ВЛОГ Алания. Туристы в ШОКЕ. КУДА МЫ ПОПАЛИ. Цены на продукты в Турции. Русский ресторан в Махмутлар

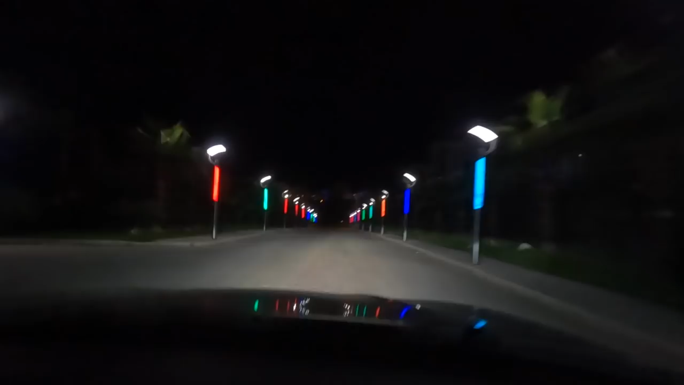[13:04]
Я как-то в выпуске говорил, что здесь все так светится красиво. И вот я вам наконец-то покажу.